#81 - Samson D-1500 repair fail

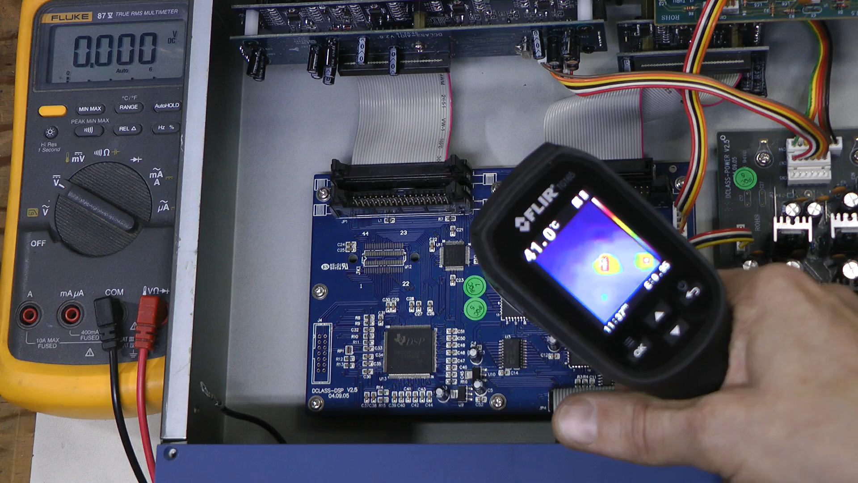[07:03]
On screen: spot 41.0°C
46 degrees C or so. But I am looking for a minute at this will, and this is the 55小時.
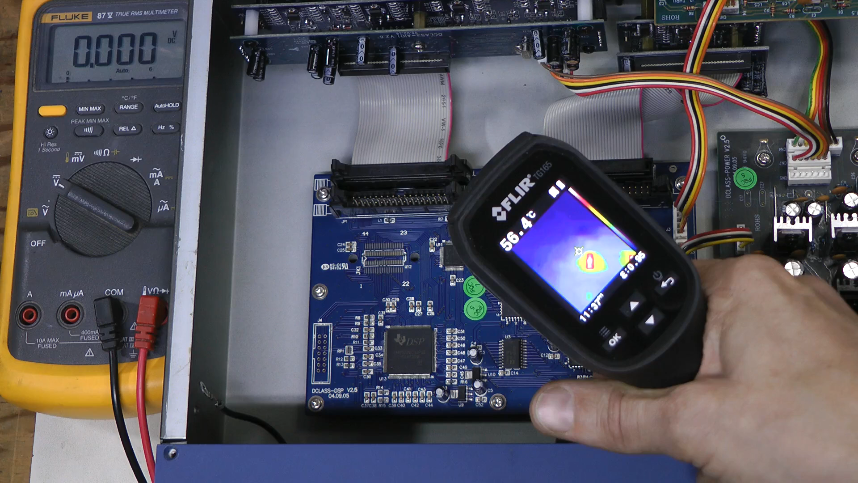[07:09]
On screen: spot 56.4°C
And this is the 74HC 245 buffer, and it is quite hot as well, and the second CPLD is not even visible here.
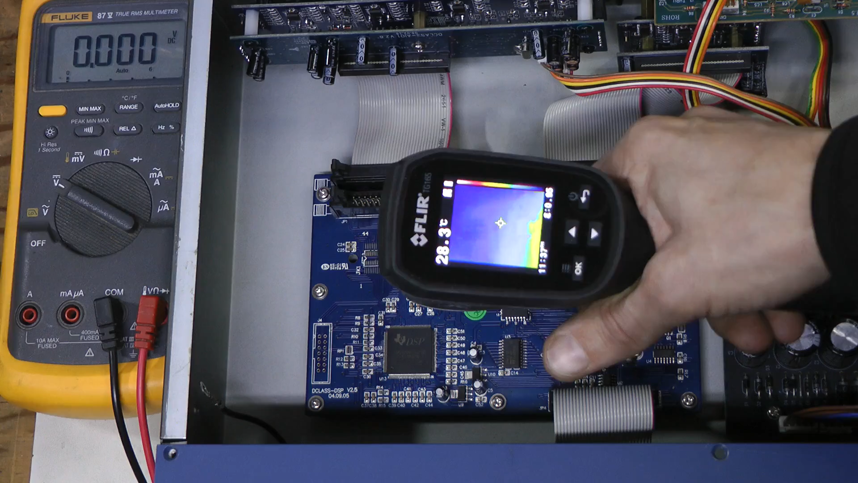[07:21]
On screen: spot 28.3°C
so I am worried that Xilinx CPLD might be dead and if it is dead indeed then I don't like my chances